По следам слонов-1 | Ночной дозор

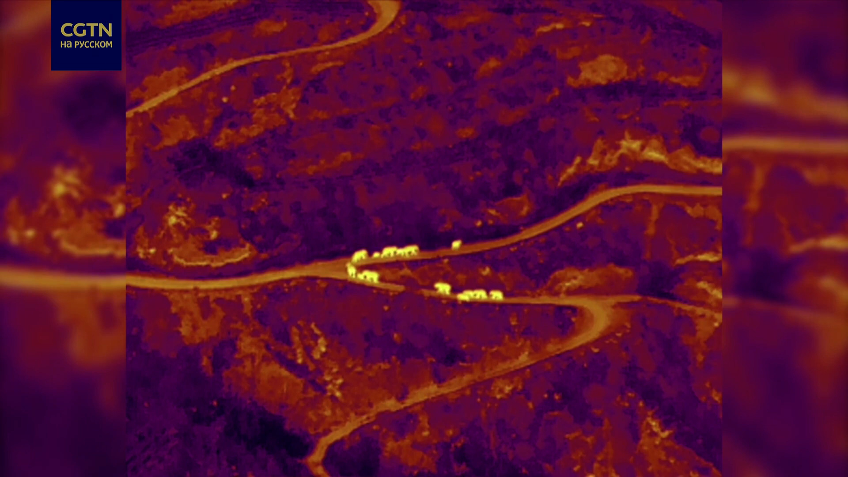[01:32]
Без заряженных батарей невозможно вести постоянное наблюдение. К тому же слоны вдруг ускорили темп.